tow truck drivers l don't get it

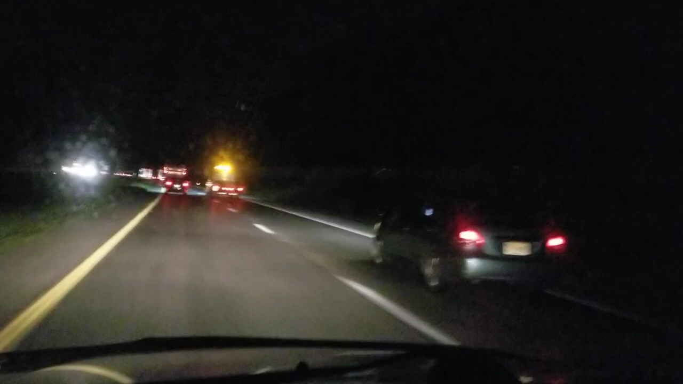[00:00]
Hi, could somebody please make this make sense to me because this dude is driving with these stupid winky lights that are annoying to my eyes. I mean, he's just dropping a little tow truck here. I mean, I don't know what's so important. I don't see ambulance dropping on my lights like that. Unless it's an emergency. I don't get it.